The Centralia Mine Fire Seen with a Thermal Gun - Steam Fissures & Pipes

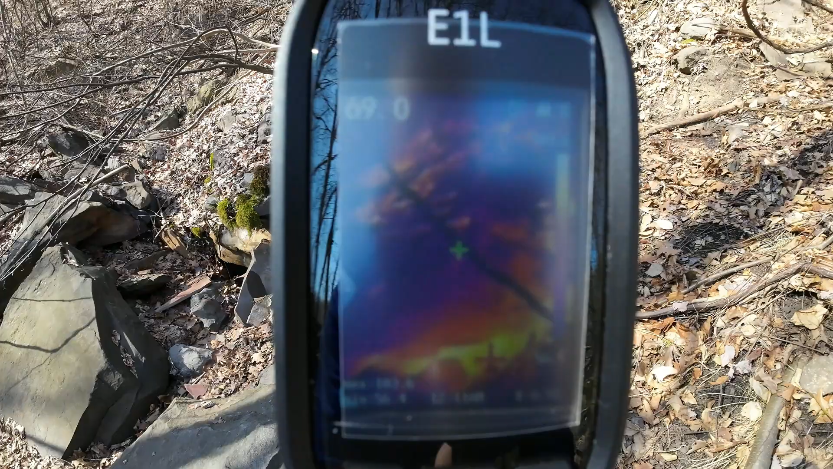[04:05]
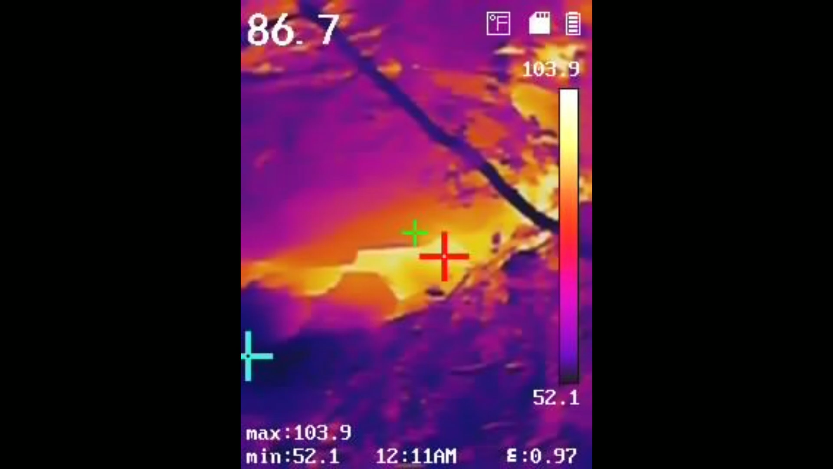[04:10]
On screen: spot 86.7°F, max 103.9°F, min 52.1°F, scale top 103.9°F, scale bottom 52.1°F
kind of trial and error i'm not used to using this piece of equipment and trying to film at the same time but they are incredibly useful to have i mean
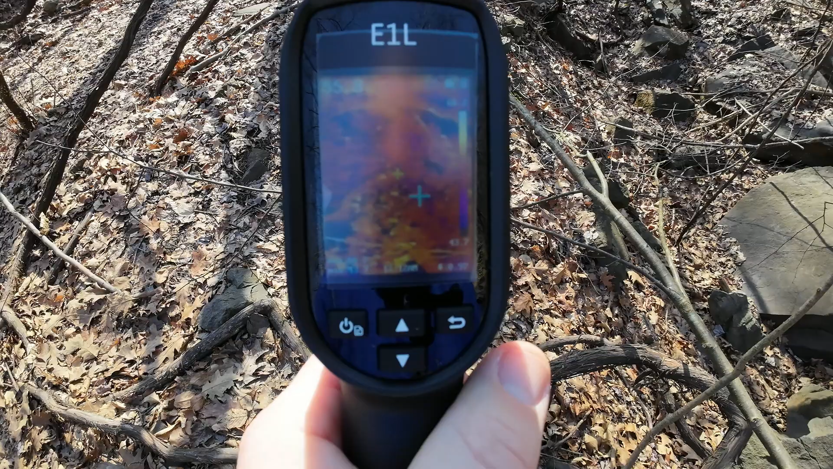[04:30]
like in the 50s pretty much ambient temperature but it's not until you get closer to
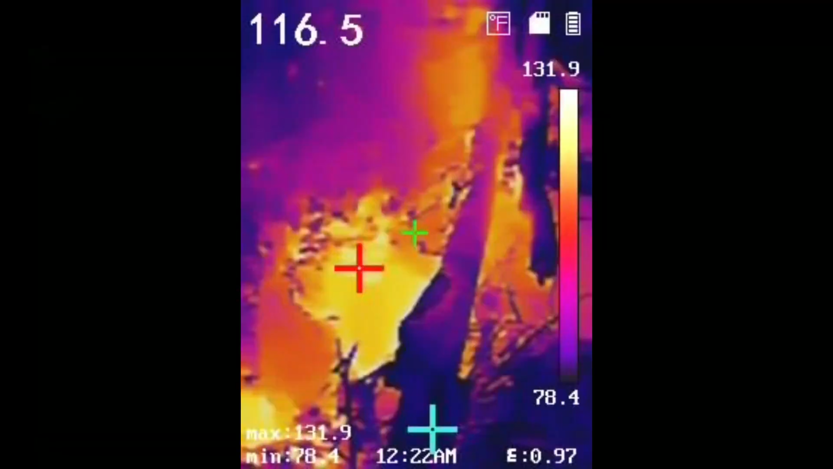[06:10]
On screen: spot 116.5°F, max 131.9°F, min 78.4°F, scale top 131.9°F, scale bottom 78.4°F
this one's pretty vertical goes straight down
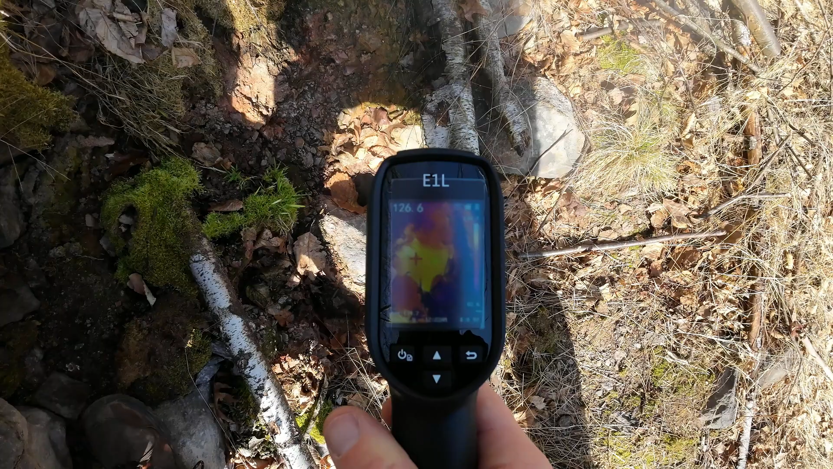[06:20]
136 is the highest output so far and that is just that right there
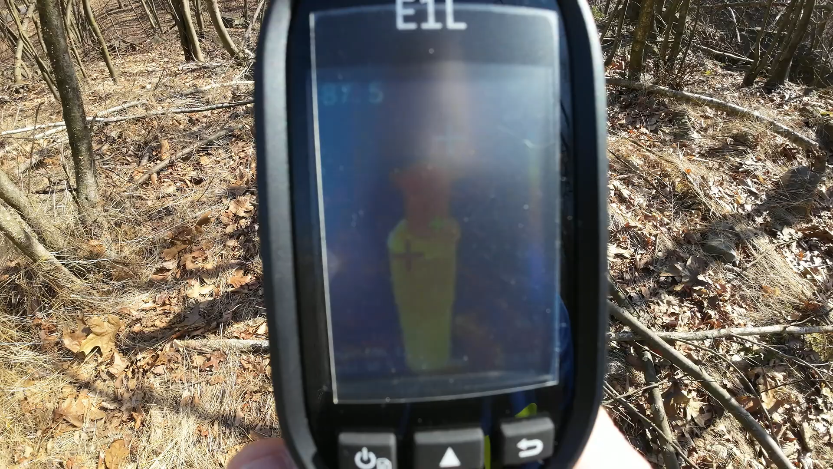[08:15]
that noise it's making is calibrating this is 106 degrees where the other one was only 70 and if we get closer to it you can actually look down kind of into it
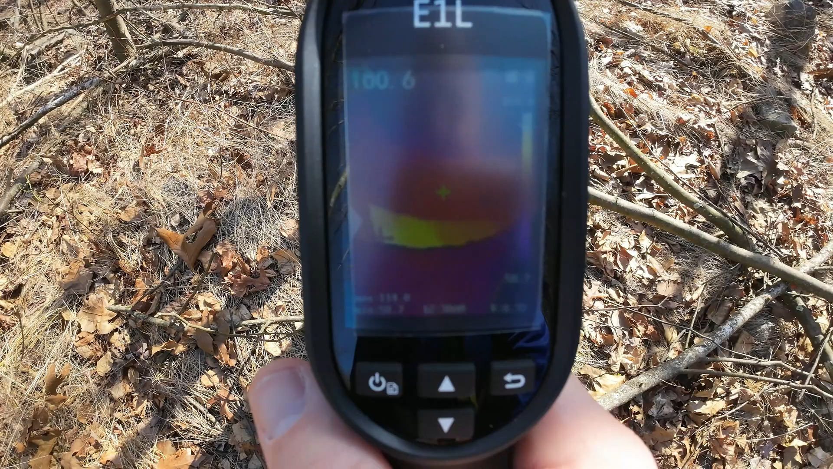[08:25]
and it's uh over 112 so
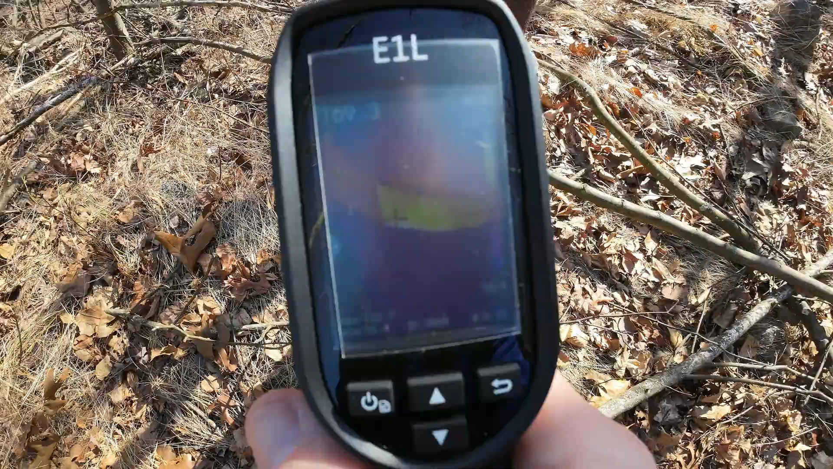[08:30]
it just gets hotter the closer to the source obviously now there was speculation about this pipe as to whether or not this burst from the heat